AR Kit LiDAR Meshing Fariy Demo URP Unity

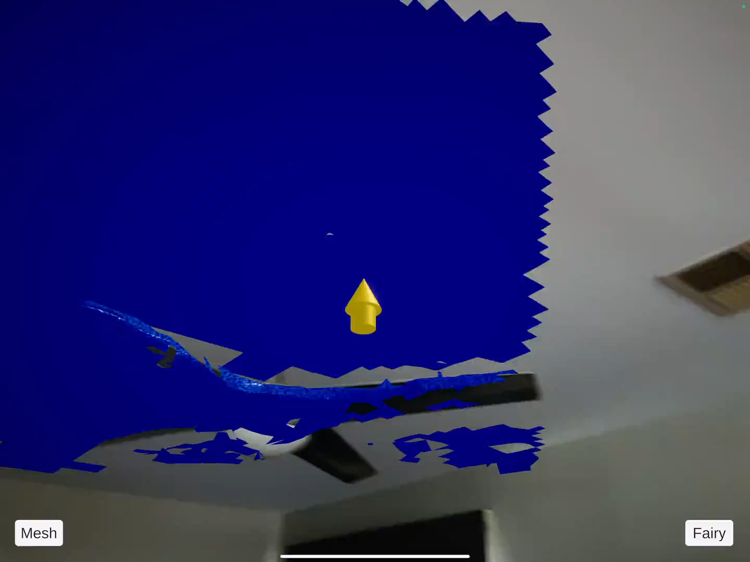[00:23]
collision mesh of the room so it's
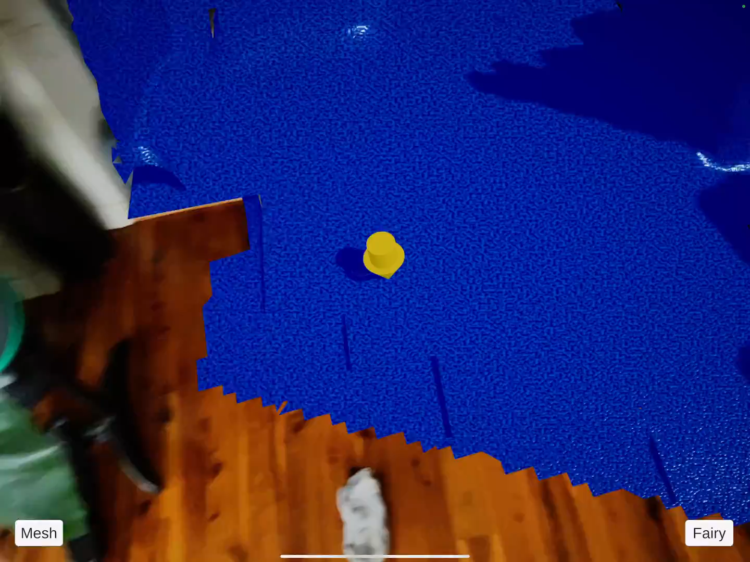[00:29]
sort of if you the idea is that you paint the area you're gonna play in so that hasn't got too many holes in it otherwise the little fairies are going to escape
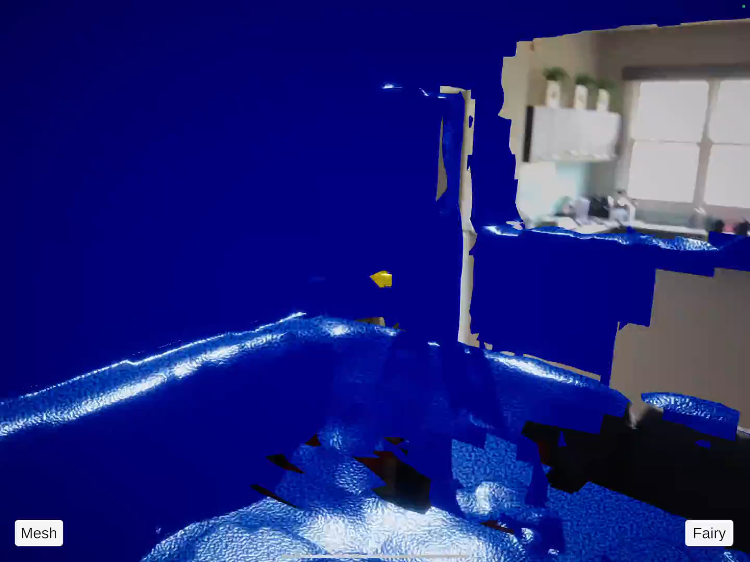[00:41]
paint the couch yeah it doesn't have to be perfect just get rid of the major holes